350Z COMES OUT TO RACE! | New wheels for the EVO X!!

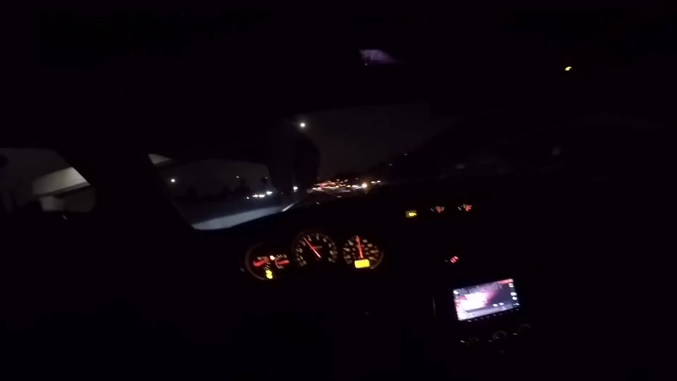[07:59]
There's a bunch of traffic, so it can only mean one thing. The guys that are racing are probably up ahead and slowing everybody down. That's how it goes down here in Mexico. There's the STI right here to my right, and a Mustang.